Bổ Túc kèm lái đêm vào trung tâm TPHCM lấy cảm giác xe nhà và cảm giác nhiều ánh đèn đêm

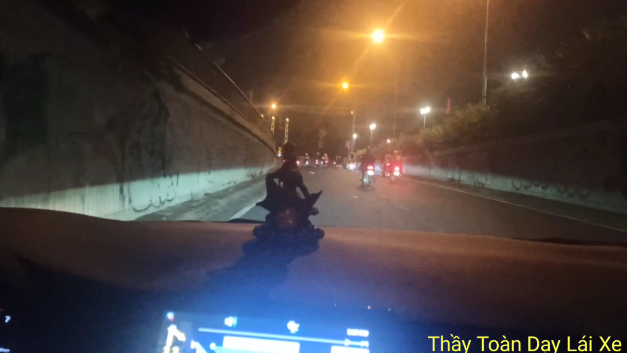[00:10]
Từ từ có xe nó xuống.
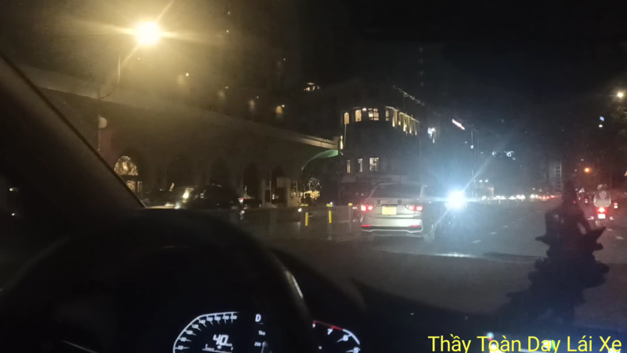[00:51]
tối nó không cho xe vô, còn ban ngày vẫn cho xe chạy đó, tối là nó cấm.
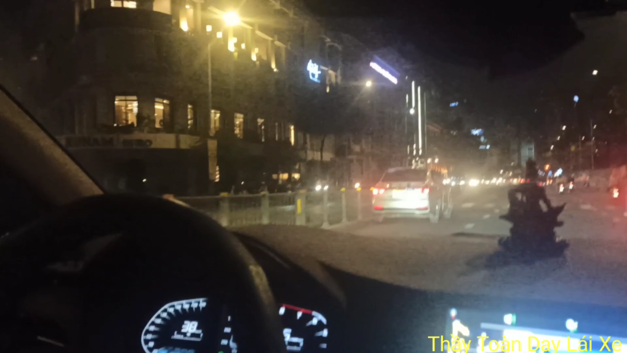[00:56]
Ban ngày chạy hai bên nữa, bên chiều đúng rồi, chạy hai bên
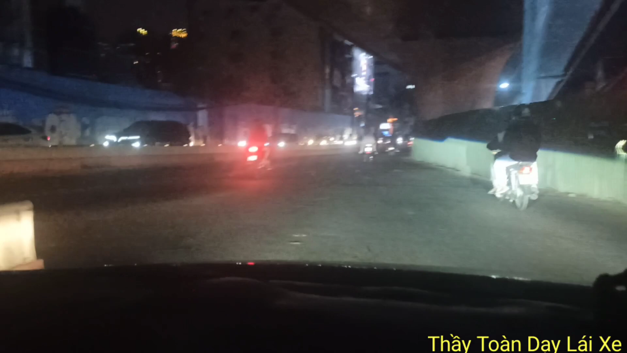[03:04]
ôm sát ở ngoài con lương luôn để nhường cho xe con máy nó đi. Rồi đó, quẹo dưới mấy chân cầu nữa. Các bạn đi đêm các bạn thấy bị chói không? Đó, cho mắt ha.
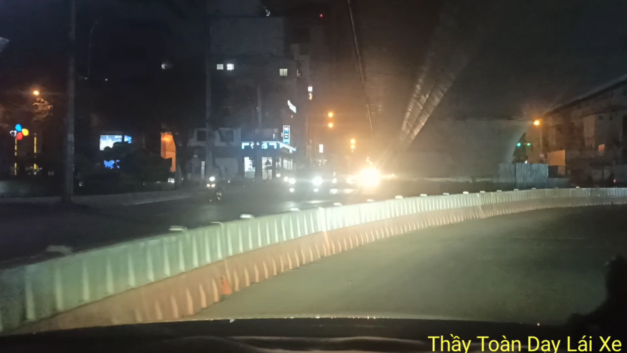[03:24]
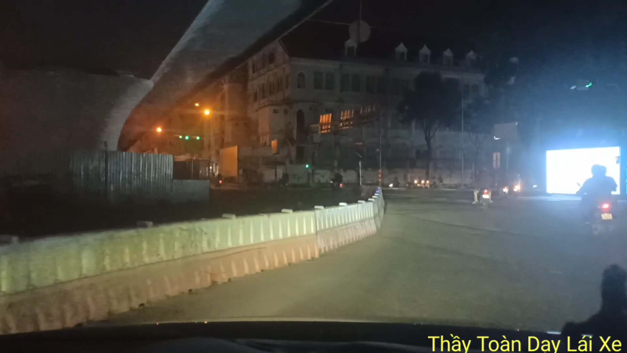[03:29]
Rồi chắc quẹo phải luôn hả? Thẳng. Thẳng luôn hả? Giờ mở xe nhanh trái coi chừng dưới gờ. Rồi nhớ cái mấy em cổng ha. Cầu, ủa cầu đó bắt qua quận 2 hả? Cầu này bắt quận 2 rồi thầy.
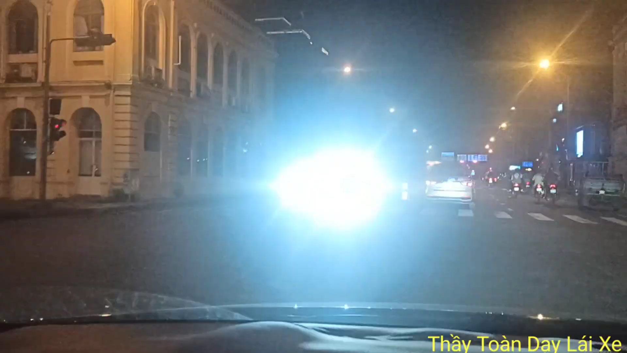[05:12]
Thôi cái đó là cái sở thú là bên đây mà. Dạ. Phía trước có camera phạt nguội. Cách 100 mét vào sân bay. Đội nó bít được, bít lỗ tai luôn không thể nghe. Nên là hắn biết đang nghe nhạc nữa, gà lắc.
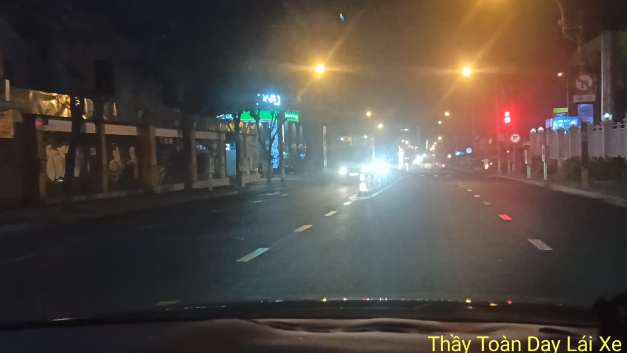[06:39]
Chừng nào ba làn á mình mới vô làn giữa, không là mình quẹo phải là vô làn giữa, còn bên kia á tao quẹo trái thì tao làn ngoài đó.
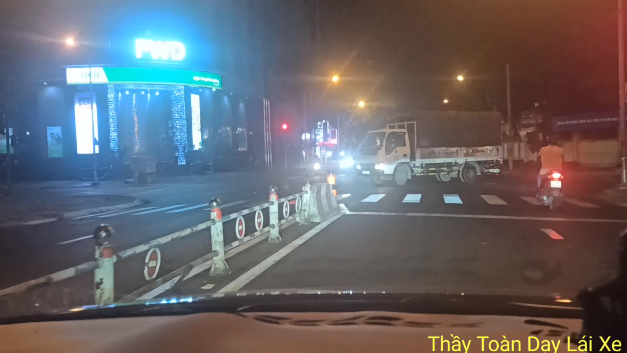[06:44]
Còn nó chạy vượt đèn đỏ luôn á. Tới nó đi, nó tới luôn rồi, nó ui chắc tới rồi đó. Nó tới công chuyện rồi. Còn nếu mà hai làn thì mình cứ quẹo qua xong mình lài qua bên trái luôn, phải để ý phía bên trái ha, chứ đừng có quẹo vô trong nữa. Quẹo trong cái xong mình ra nữa cái nó hơi khó chịu cho cái người ấy sao. Ổn đó.
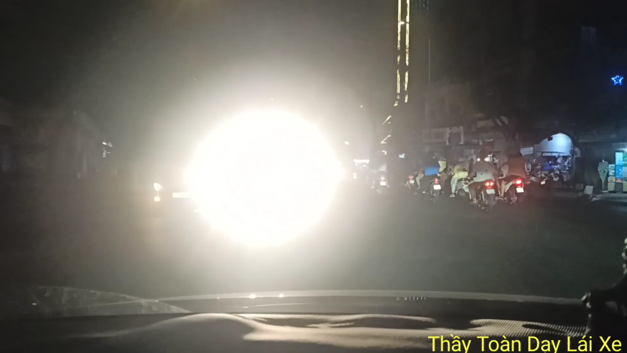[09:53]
Chậm lại chút xíu, nó qua luôn rồi. Rồi dừng lại cho nó qua, dừng lại luôn còn xe sau. Dạ ok đi, rồi đi tiếp. các bạn chú ý nha, nhường cho mấy anh lớn nha. Mấy anh lớn lắm. Đúng không? Các bạn cẩn thận nha, chịu khó nhường cho mảnh chút xíu, cũng bự lắm ha.
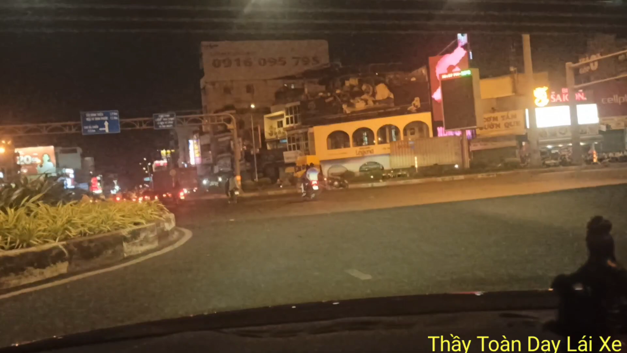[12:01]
Rồi từ từ anh đại lên đây nữa nè, rồi đi thẳng lên mở xi nhan phải, sát quá. Ngó bên phải luôn coi có xe nào qua không.
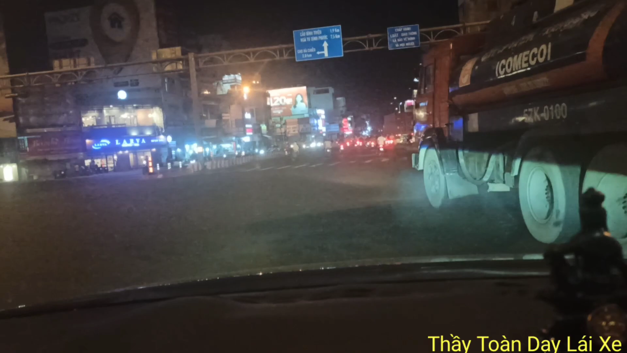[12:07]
Đó, các bạn nhớ nha, vô dòng xíu là các bạn nhường bên trái nha, ra dòng xíu thì các bạn phải ngó bên phải và nhường bên phải lại ha. Nhiều khi bên trái nhường mình, nói chung là nhường qua nhường lại thôi, tùy theo trường hợp để nhường với nhau.